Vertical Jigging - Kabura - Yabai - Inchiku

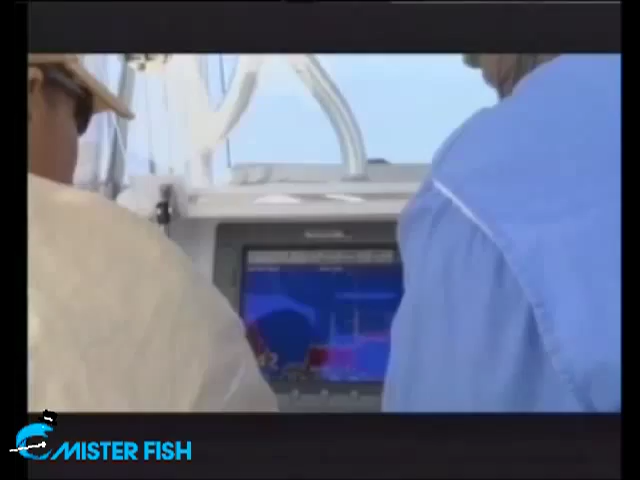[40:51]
guardo il sonar poi carolesca verso il fondo e vedo se c'è qualcosa che valga la pena prendere e questo mi ha aperto nuovi orizzonti mi ha dato la possibilità di esplorare ora posso scegliere un punto
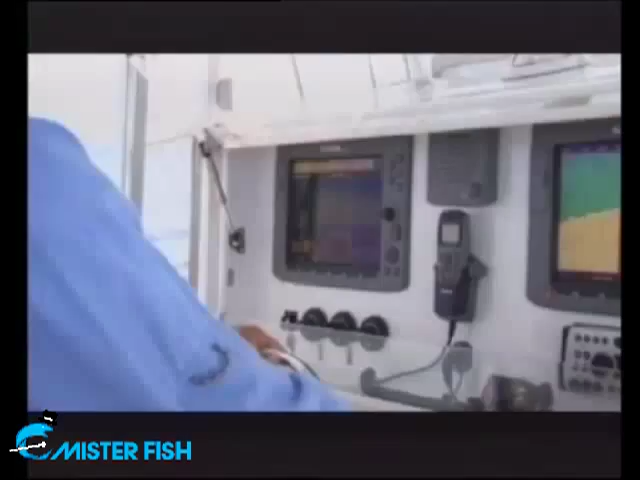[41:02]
senza impegnare la totalità del mio tempo e delle mie risorse